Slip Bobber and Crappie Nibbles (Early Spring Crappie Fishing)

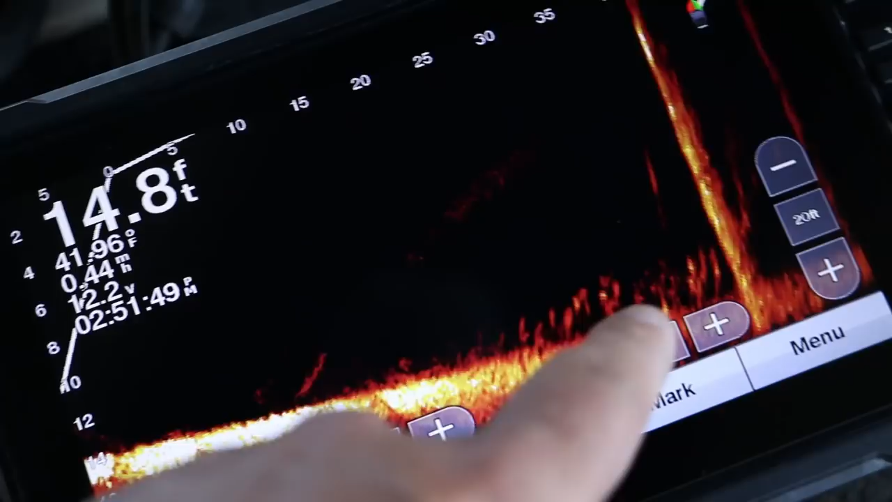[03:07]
On screen: depth 14.8 ft, water 41.96°F
all right so there they are right there they're all stacked up real tight to the bottom so let's pitch this thing out there and uh yeah they're wow there's a ton of them down there holy smokes they kind of spread out they were tucked all into this pillar but now they're spread out quite a bit so I'm
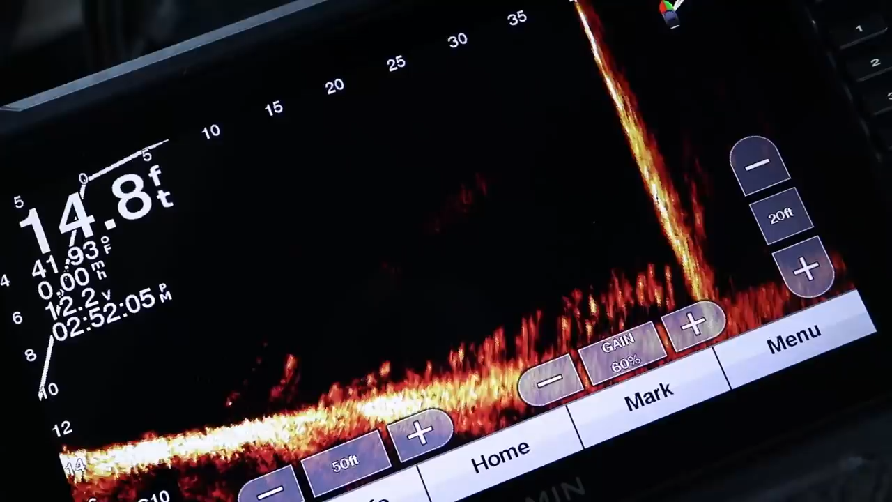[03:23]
On screen: depth 14.8 ft, water 41.93°F, speed 0.00 mph
gonna pitch this thing over there and
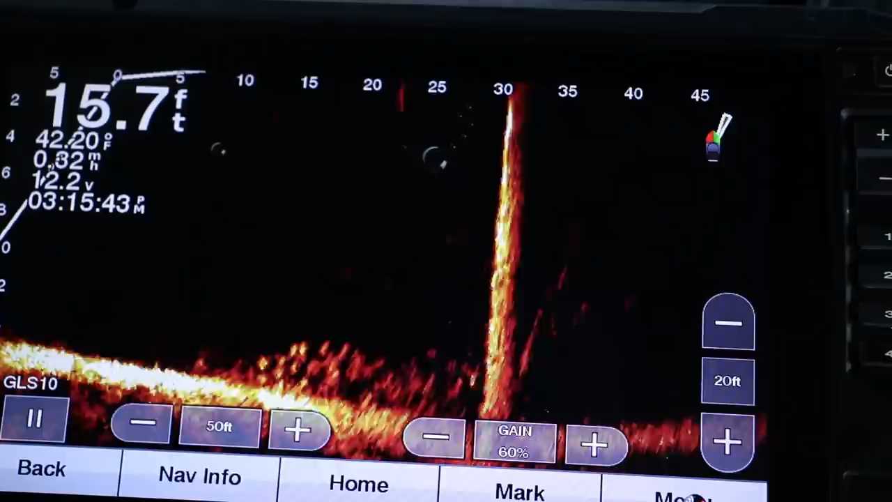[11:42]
On screen: depth 15.7 ft, water 42.20°F
i used to be able to get a little bit closer but now they're they're really spread out between these two pillars and they're pushed back towards me a little bit